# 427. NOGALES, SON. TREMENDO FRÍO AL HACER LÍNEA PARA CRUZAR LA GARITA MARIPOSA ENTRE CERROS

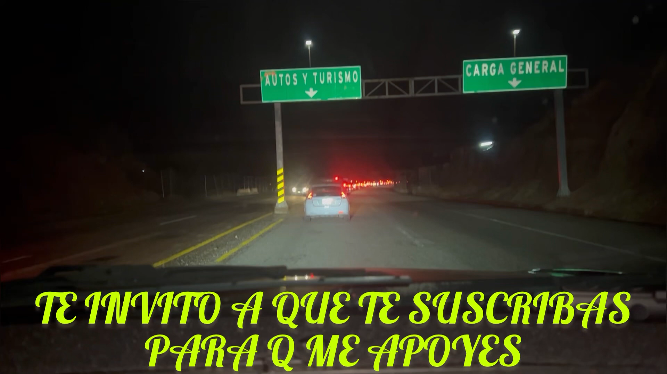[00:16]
Desde aquí, de entrada del anuncio que dice auto y turismo, dice carga general y eso, desde aquí empieza la cola para llegar a la garita, gente.
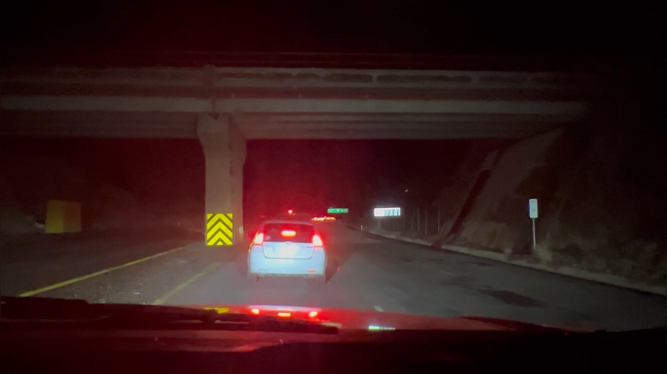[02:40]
Bueno, gente, por aquí vamos, ya miren, poco a poquito ya llegamos al puente este, miren. Y nos quedaba lejos del puente ahorita, ya estamos a puro bajo del puente este, miren. Avanzamos al segundo letrero, ¿sabes? Ahí, miren. Ya vamos avanzando un poquito, ya.
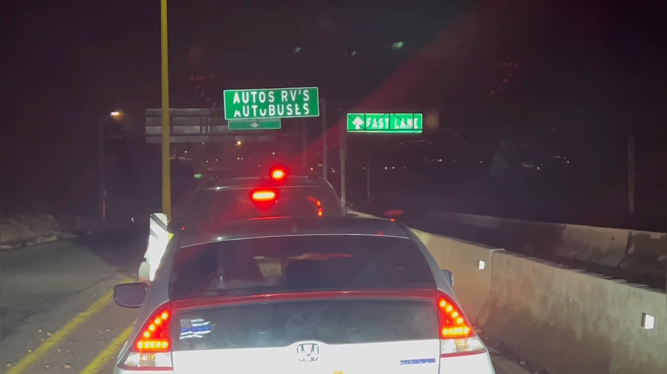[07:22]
Ya nos parece que ya nos falta menos, gente. Pero pues ya llevamos casi vamos para las 3 horas, gente, haciendo línea aquí. ¿Cómo la ven? Mira, gente, por aquí venimos lo que es la orilla, el lado norte de Nogales. Por toda la orilla entramos, antes de entrar a Nogales, lo venimos por aquí, por esta carretera que viene, bueno, es la carretera México 15 esta, que viene y pega la garita, pero aquí venimos nosotros ahorita, por la garita Mariposa.
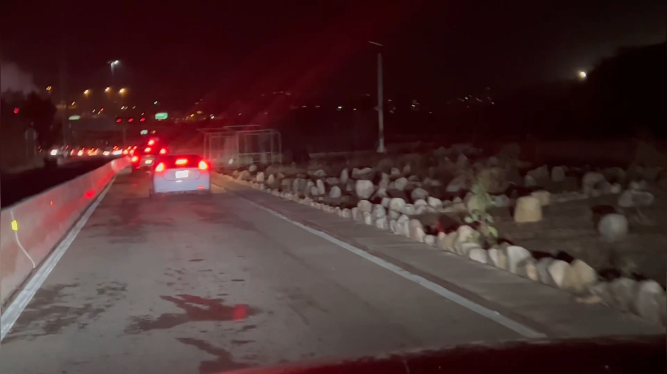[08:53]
Ahí está el cruce, mira, ¿dónde se ven aquellos anuncios rojos?
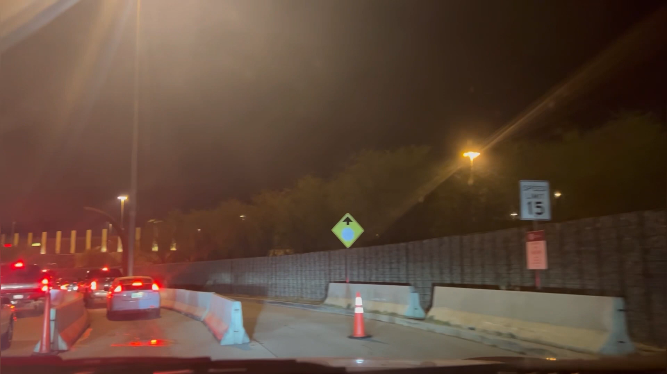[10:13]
Aquí vamos, gente, ya vamos acercándonos más a la garita, miren. Ahí miren al fondo, ahí está la garita ya.
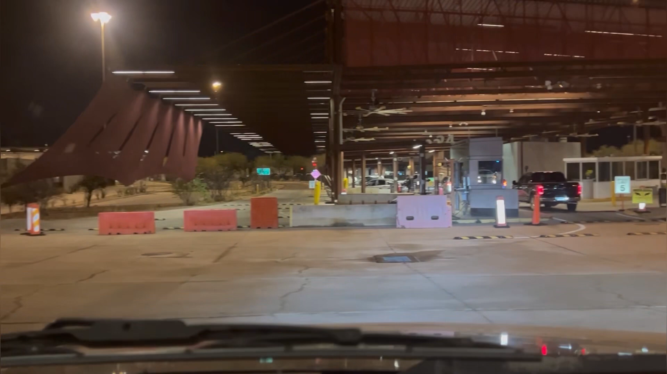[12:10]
Ya cruzamos, gente, ya estamos adentro, gracias a Dios, sin contratiempos. Aquí nomás lo voy a grabar poquito, gente, porque aquí por acá está muy delicada la cosa, se graba uno.
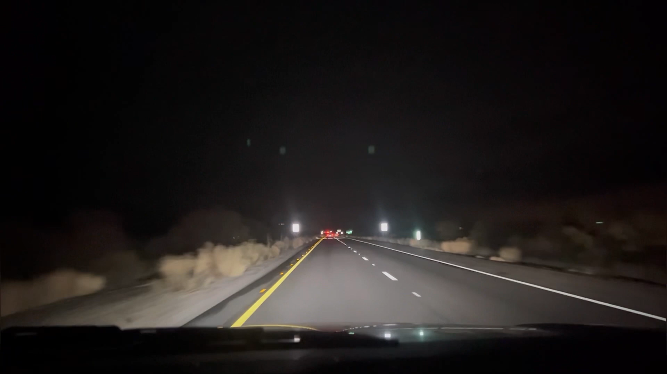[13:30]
Gente, mire, aquí estamos llegando al retén, al checkpoint. Aquí el retén de inmigración. Vamos a pasar ahorita, mira.